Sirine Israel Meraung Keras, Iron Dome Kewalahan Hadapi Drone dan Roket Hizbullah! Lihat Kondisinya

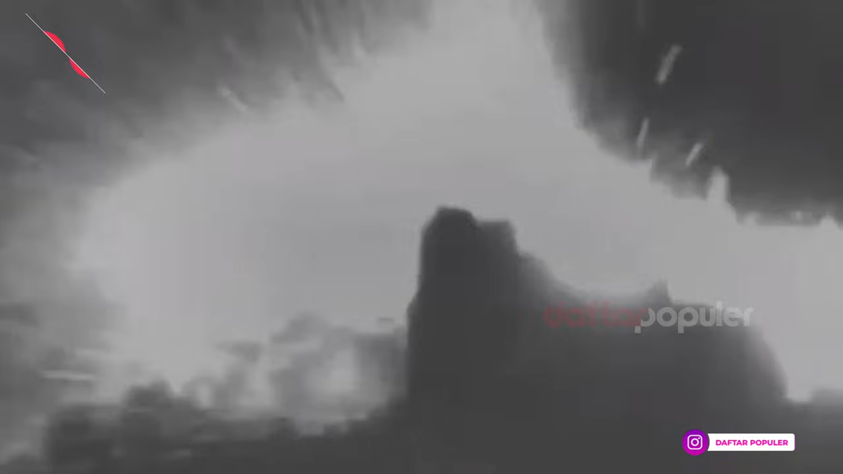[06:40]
IDF menyerang sumber peluncuran di Lebanon serta melakukan serangan udara terhadap infrastruktur Hezbollah di Lebanon.